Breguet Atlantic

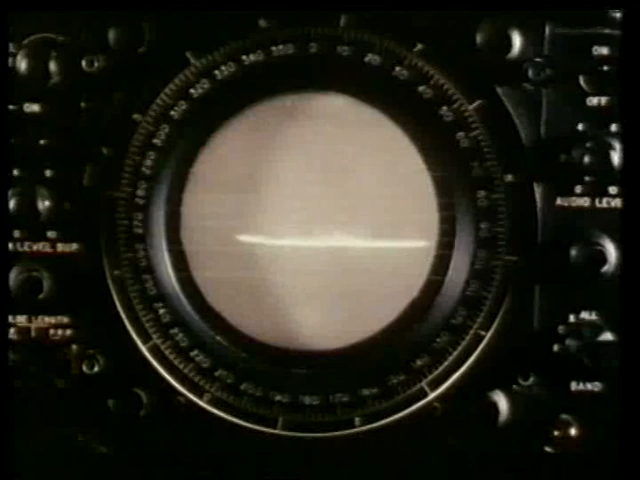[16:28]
The ARAR enables radars working in the S, C,
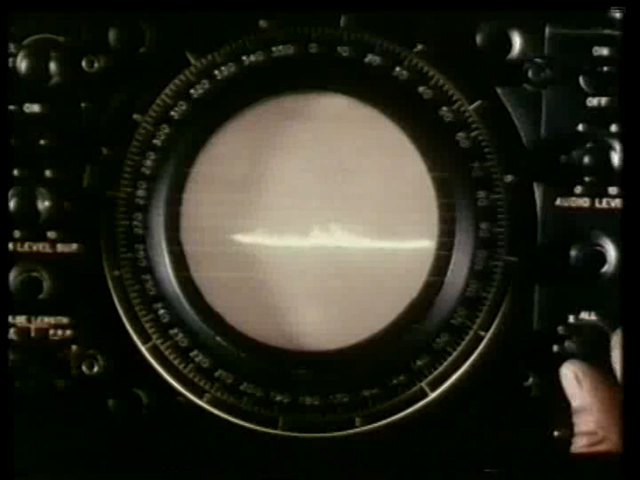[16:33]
and X bands to be intercepted with a very high probability of detection and analysis of transmitter characteristics,
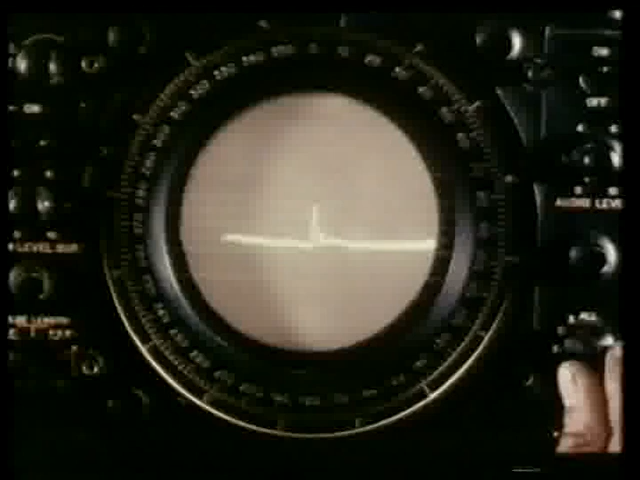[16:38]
radio direction finding, pulse width, repetition frequency, and beam width rotation speed.
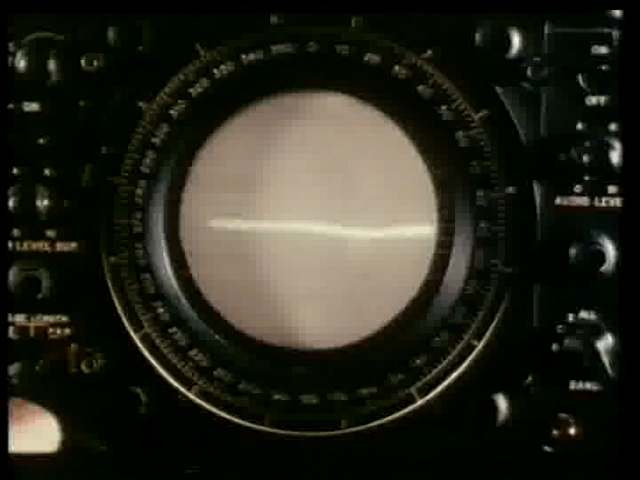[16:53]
The ARAX enables the transmission frequency to be measured very accurately. The